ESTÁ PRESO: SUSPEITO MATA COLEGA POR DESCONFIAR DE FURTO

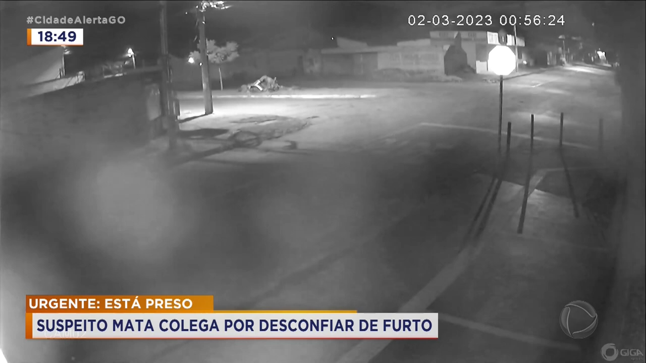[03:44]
aí ó, o carro da polícia, por causa de segundos, o cara já não foi pego ali no ato, no ato, logo após o ato, inclusive, ali se livrando do corpo, questão de segundos, mas aí não demorou muito. O cara pensou, pelo que o Fred e o delegado falaram aqui, o cara conheceu o outro lá na porta da distribuidora, pá, na distribuidora, aquela coisa toda, bebendo cachaça, rindo, e aí viraram amigos. Aí o que me chama a atenção, porque pelo jeito ele mata o cara já dentro de casa, ou seja, não foi na porta da distribuidora.